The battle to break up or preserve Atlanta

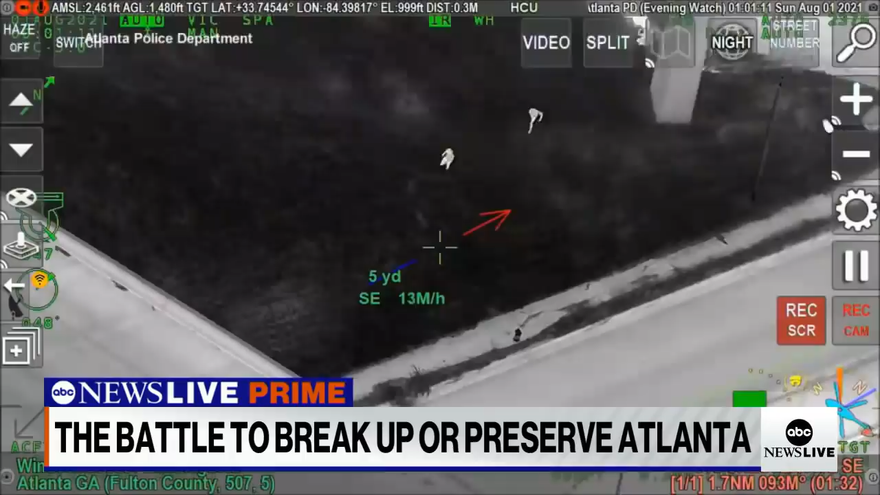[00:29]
Where the crime is getting in the way of sleep. Put your hands up! Get on the ground! On the ground!